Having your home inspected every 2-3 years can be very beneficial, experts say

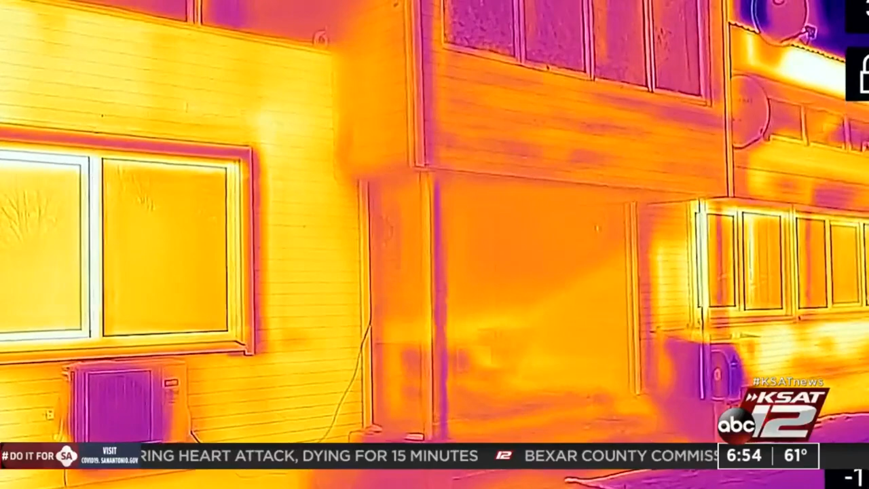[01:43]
A professional will conduct thermography scans and other tests, but you can perform a rough inspection yourself.
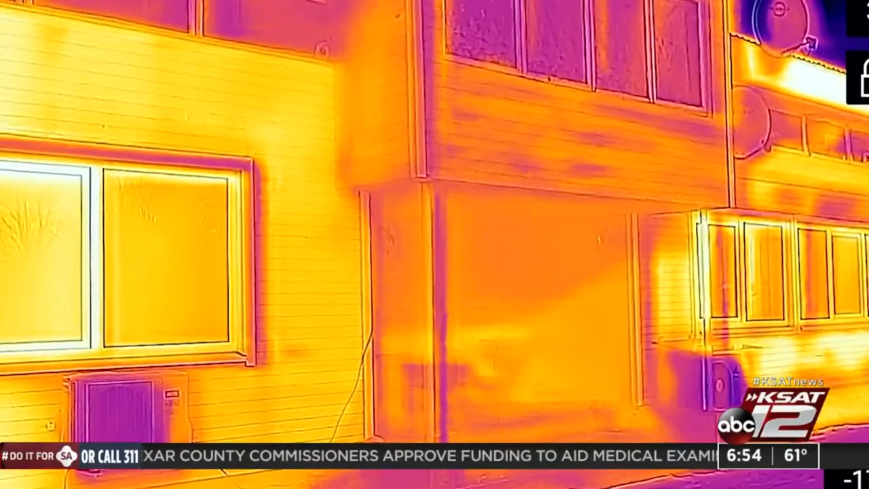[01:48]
Check for cold air near windows and places that tend to be cool.